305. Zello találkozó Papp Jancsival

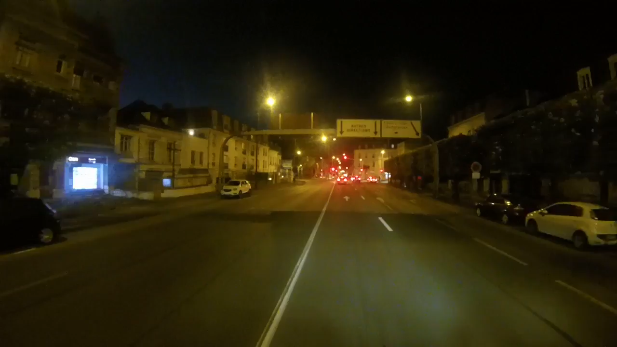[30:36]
De bent vagyunk elég rendesen a városba.
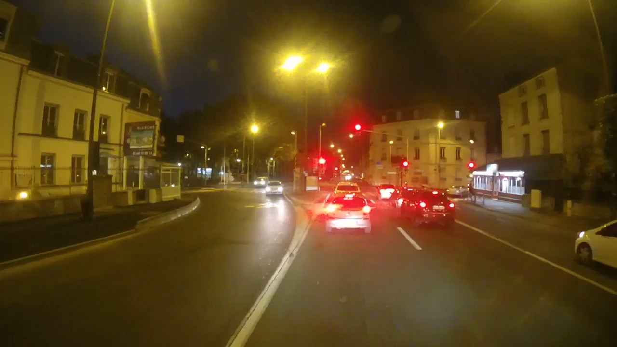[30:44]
Aha. Na kár volt beljebb jönnöm, mert a jobboldali sáv is arra megy, amerre nekem kell menni. Na mindegy. És itt elvileg majd valahol talán nem tudom, hogy hol lesz parkolási lehetőség.
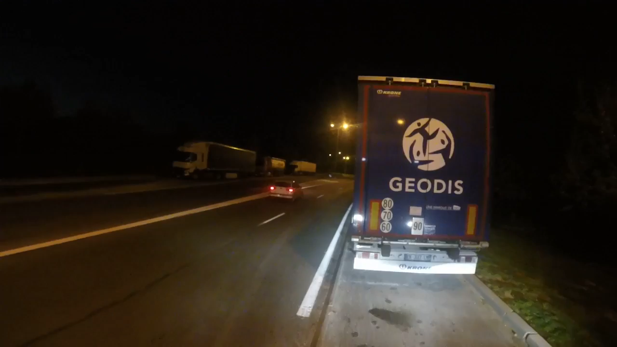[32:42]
Ez itt kamionparkoló, vagyunk itt többen. És itt leszek én éjszaka, mert most már igen-igen végét járja az időm.
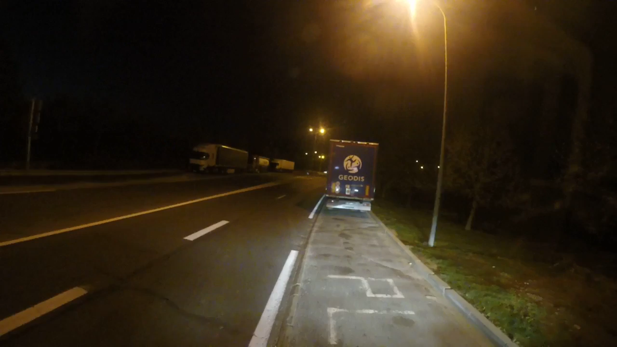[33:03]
Egy kicsit előrébb jövök, hogy egy személyautóval várakozni tilos, ez kifejezetten teherautók számára van fenntartva, úgyhogy megint mázlista vagyok, de van még 12 percem. Tehát itt jövés-menés lesz éjszaka, meg minden, de hát ez van.